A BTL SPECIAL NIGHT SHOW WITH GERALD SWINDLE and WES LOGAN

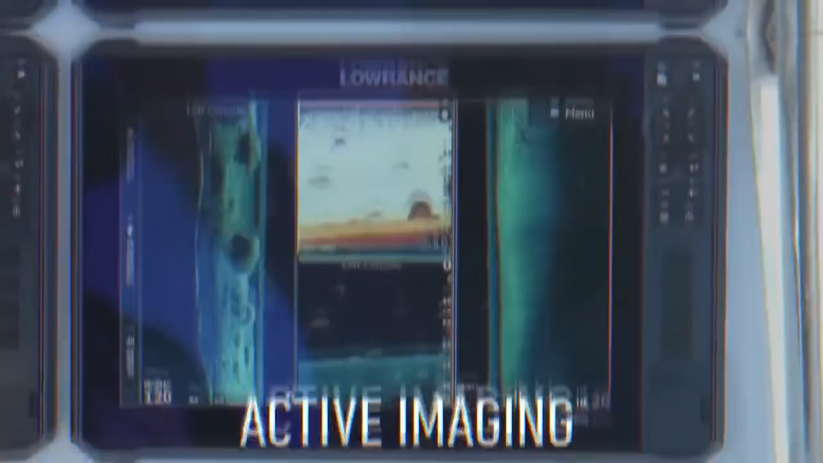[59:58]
from Chirp Sonar and Fish Reveal to active imaging and new active target live sonar. And complete touchscreen control, from your trolling motor to your big motor. For a limited time, building the ultimate fishing system will be easier on your wallet.